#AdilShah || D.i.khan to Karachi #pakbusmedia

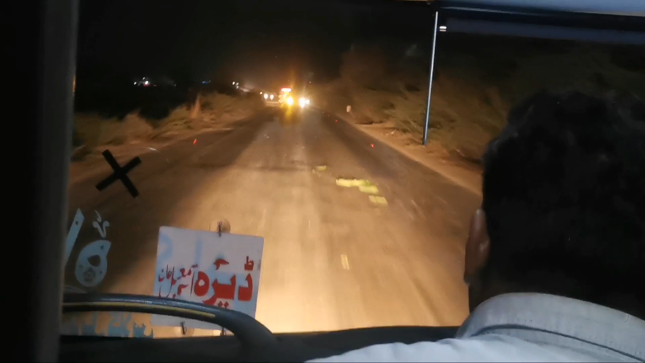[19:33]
तो यहाँ पर इतना ज़्यादा टाइम नहीं लगा नमाज के लिए। सामने लेफ्ट साइड पे जो गाड़ी जा रही है सुपर मिख्तर की गाड़ी है जो कि कौसर से पेटा जाती है बरास्ता बेटा गाजी खान लोअर लाइफ।
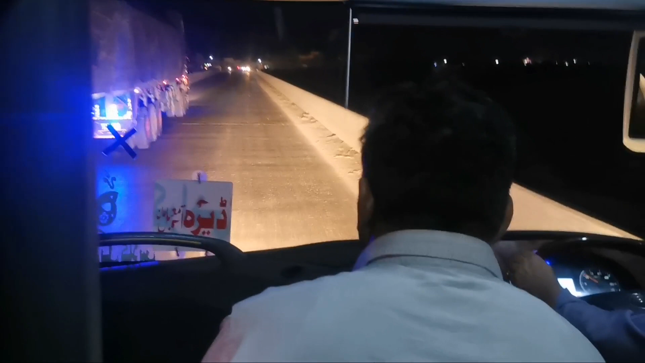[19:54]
अभी हम पुल कंबर पहुँच चुके हैं, यहाँ से लेफ्ट साइड पे तौसा बिराज 15 मिनट के ट्रेवल पे हैं और कोट अद्दू तक आधा घंटा लगता है और लैया तक 1.5-2 घंटे लग जाते हैं।
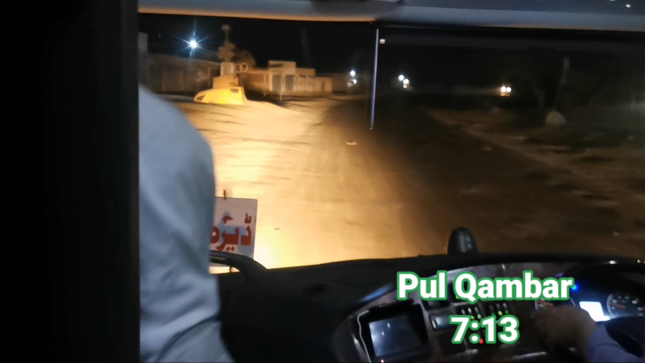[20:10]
तो तौसा वालों को कोट अद्दू या लैया जाना
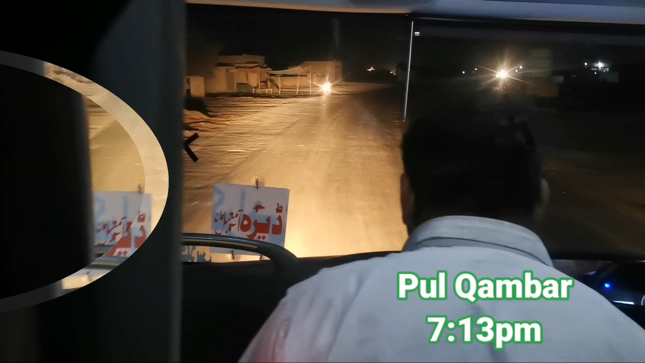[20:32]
जो ट्रेवल टाइम अभी 2-2.5 घंटे है वो 1 घंटे तक हो जाएगा।
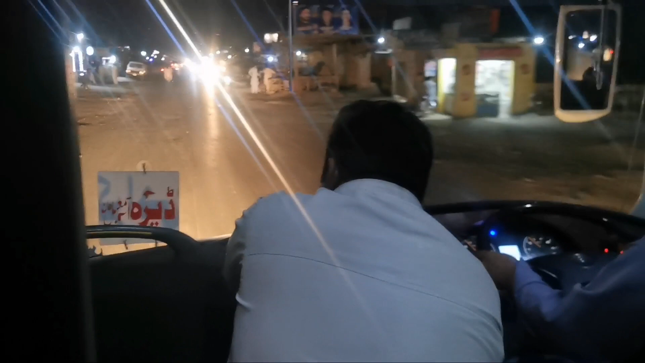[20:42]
चलो सही है बोलो गाड़ी। पुल कंबर क्रॉस करने के बाद एक जगह है, इसका नाम है शादन लुंड। लिखा हुआ आप कुछ गलत ना पढ़ लें इसलिए मैं आपको इसका सही लफ्ज़ बता रहा हूँ। ये लफ्ज़ है शादन लुंड।
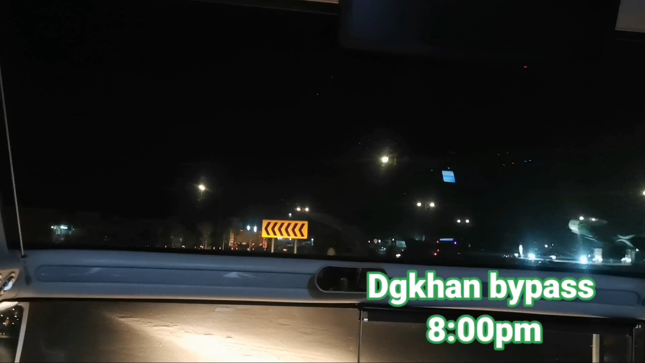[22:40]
एक बीच वाला बाईपास है, एक स्टार्टिंग में, दूसरा सेंटर में और तीसरा एंड में। चाहे आप कराची से आएँ या ड्रेसमैन खान से आएँ, ये बीच वाला था।
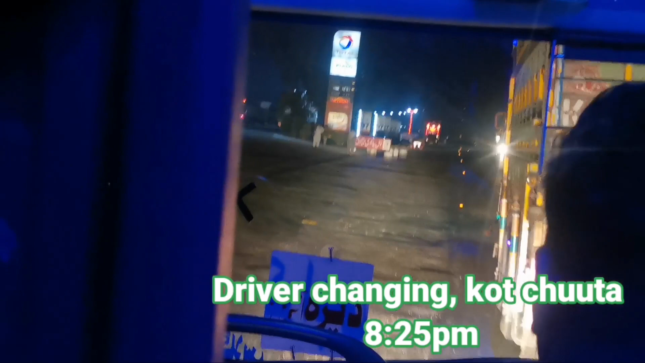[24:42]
वो सामने वाइट कपड़े में ड्राइवर खड़ा हुआ है, वो बैठेगा और ये ड्राइवर उतर जाएगा। यहाँ पर स्टॉप और रिफिलिंग वगैरह नहीं है।
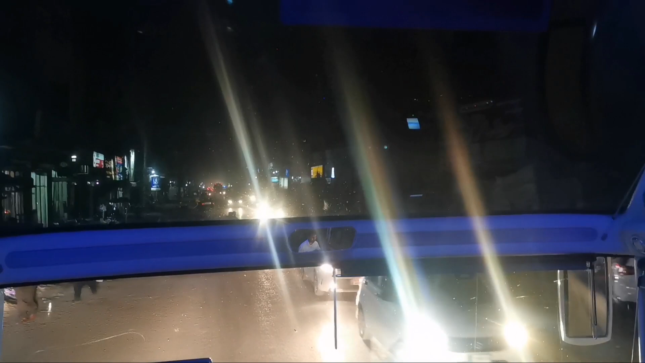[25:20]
और इनके पैसेंजर्स भी होते हैं तो इस वजह से भी ये सिटी से जाना प्रेफर करते हैं।